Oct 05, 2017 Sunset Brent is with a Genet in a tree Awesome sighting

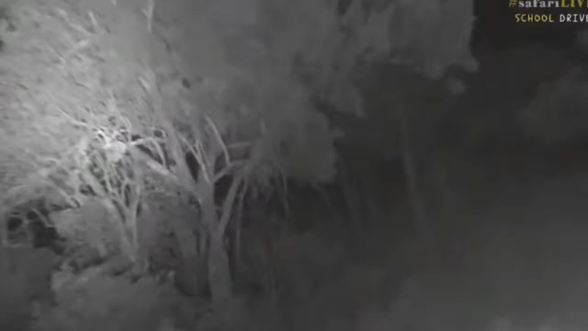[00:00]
well here we go we've got a very very cool little nocturnal predator it's called a genet and they are he's hunting for birds that are sleeping in that tree at the moment so they look like a cat even though they're not related to cats and they're more closely related to mongoose and raccoons and you can see they're very very pretty pretty little little creatures
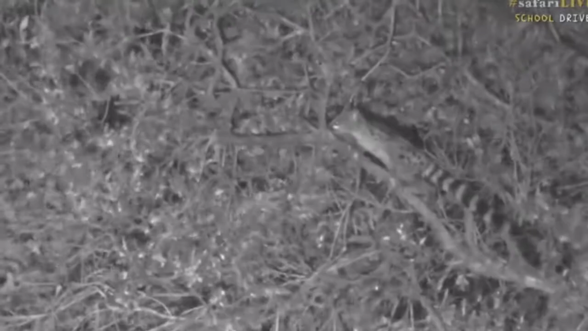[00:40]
they're expert climbers and they live in hollows in the trees or sometimes in in holes in the ground you can see I was sniffing sniffing checking for birds hello Lila Lila would like to know why are the eyes of the owl so big well Lila it's so
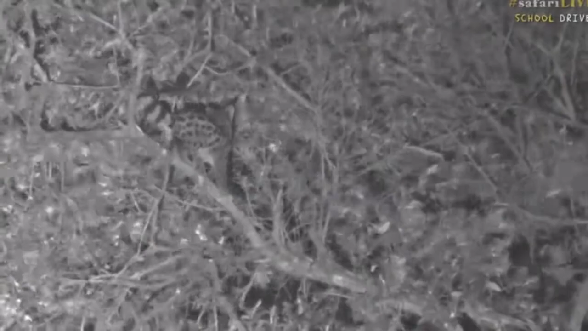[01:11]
he can catch any spare lights up he goes the genet and so you can see better at night now if we look carefully at that genet and you look under his eyes where's he going up there we go you can see there's a little white spot under his eyes so that white is actually designed to catch ambient light so light from the moon from the stars and that makes his night vision better oh he's disappeared let's see I think it is oh there he is up a bit